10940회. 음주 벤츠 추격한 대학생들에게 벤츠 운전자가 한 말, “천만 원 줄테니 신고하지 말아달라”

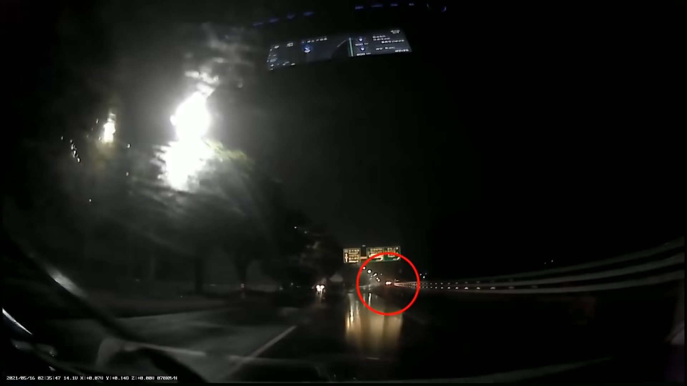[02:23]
저기, 저기, 저기. 비상등 깜빡깜빡깜빡깜빡. 저 차, 저 차를 지나치면서 비상등 기차가 있어서 저 차 왜 그래? 뭐 있나?
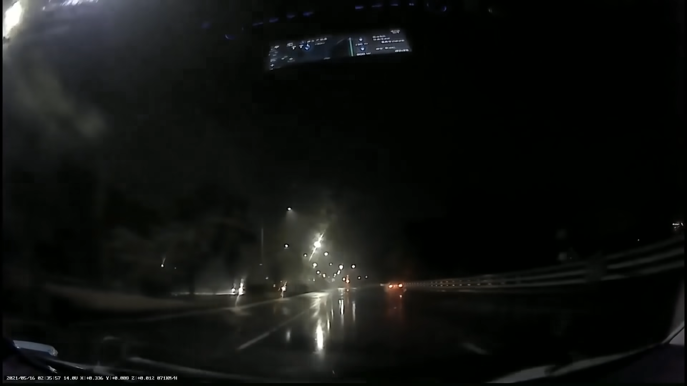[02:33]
음... 그러면서 옆을 슬끔 봤더니 으... 앞부분이 박살나 있대요. 그래서 지나쳤어요. 지나쳤는데 아무래도 이상해요. 저 벤츠가 가는 길은 오른쪽으로 빠졌고 야야야야 우리 다시 벤츠 가는 길은 가보자. 옳지, 옳지. 좀 더 가면 찾을 수 있을 것 같아. 음... 지금 과속이 아니라 4배속이라서 그렇습니다. 그래, 저 이상한 차인데 저 그냥 가면 위험해. 가자, 가자, 가자. 지금 시간은 새벽 2시 37분이에요.